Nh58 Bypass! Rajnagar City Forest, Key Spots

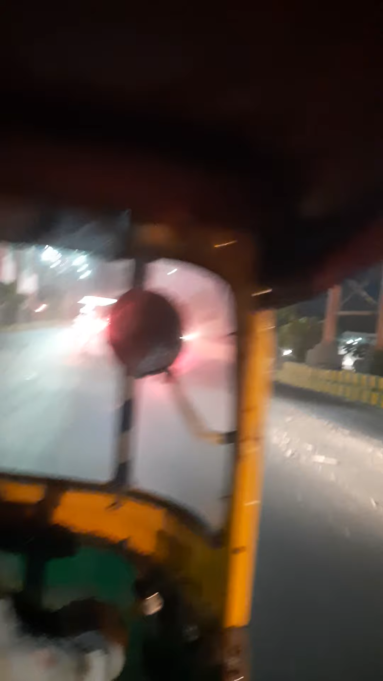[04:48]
Rather than jumping onto this divider. So guys, this is an amazing road.
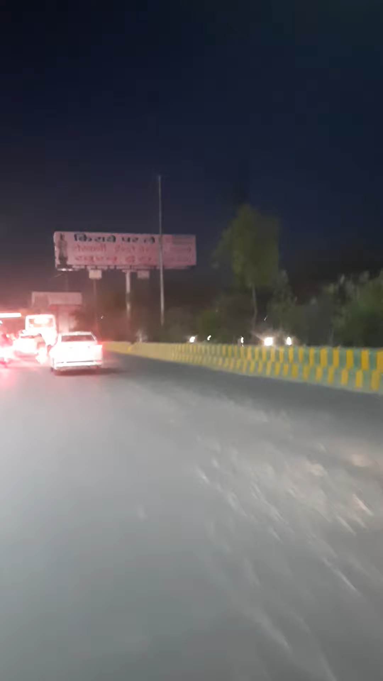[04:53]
This road, this is the GT road. Now we are on GT road. This is a historical road.
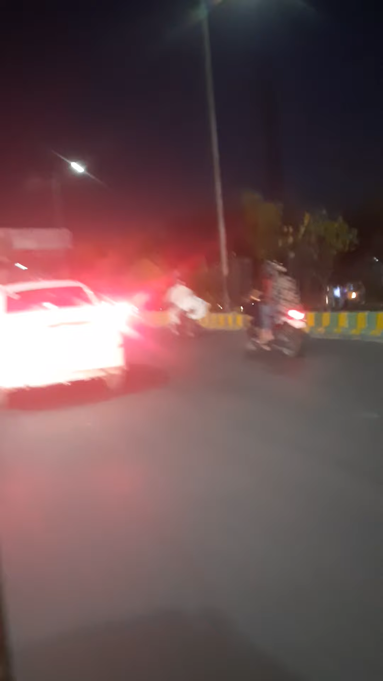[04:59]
I will also do a vlog someday about GT road. So thank you so much for sticking with me. NH58, Ghaziabad. My channel, my YouTube. Thank you so much guys. Thank you so much for love.